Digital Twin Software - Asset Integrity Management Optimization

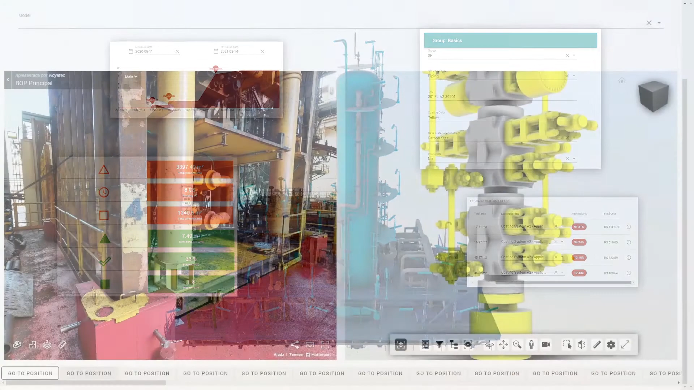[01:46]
Among many other tools, Vidya Digital Twin is capable of overlaying one or more 3D data sources, such as point clouds,
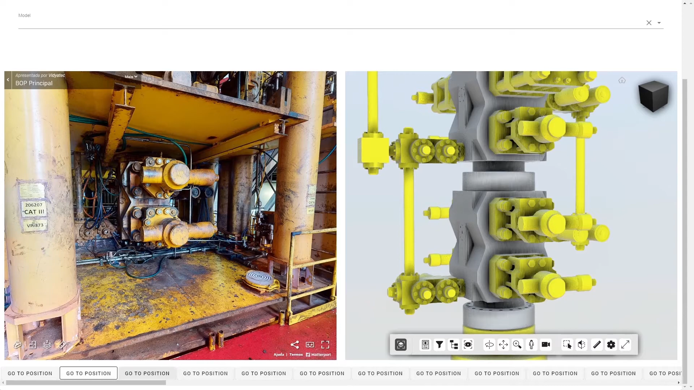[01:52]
photogrammetry and lifecycle engineering models on the same platform, allowing information exchange between them.
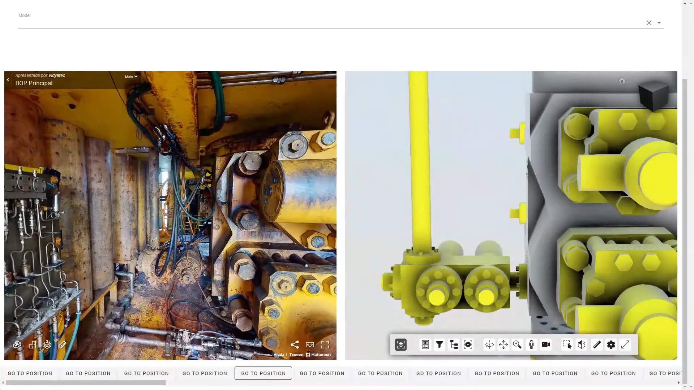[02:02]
This allows you to observe inspections using photogrammetry in real time, run defect classifiers,
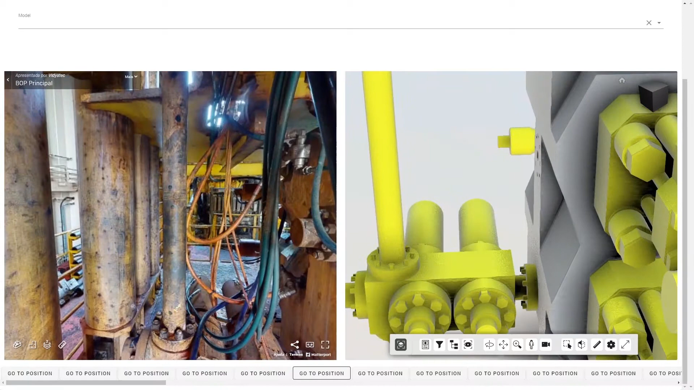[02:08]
connect images to databases and other innovative possibilities to monitor asset integrity.